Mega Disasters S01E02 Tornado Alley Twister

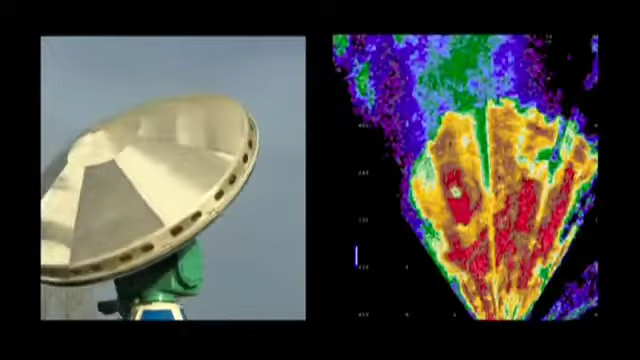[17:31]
One of the Doppler's readouts is the reflectivity display. Radar beams bounced off the storm to show its shape. The other readout is the velocity display, showing the speed of the winds,
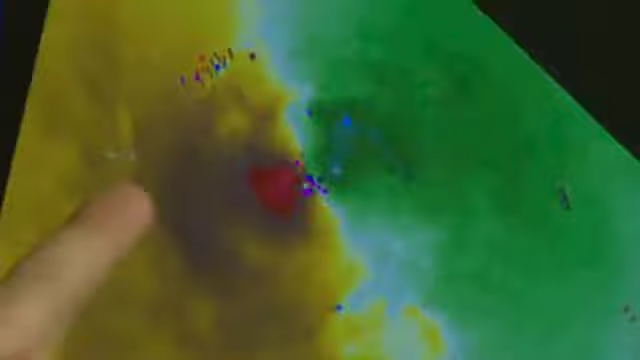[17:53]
The areas of brown and red indicate winds going away from the radar.
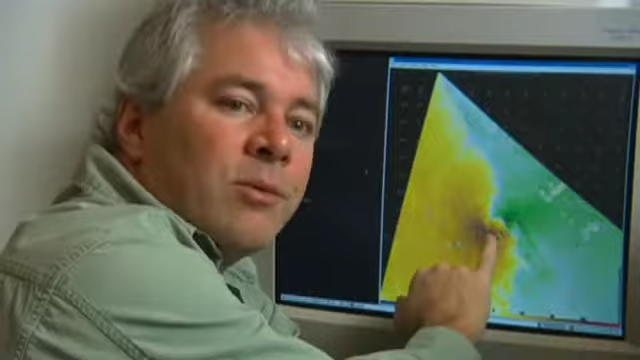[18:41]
a contiguous area of five separate radar measurements with winds approaching and exceeding 300 miles an hour.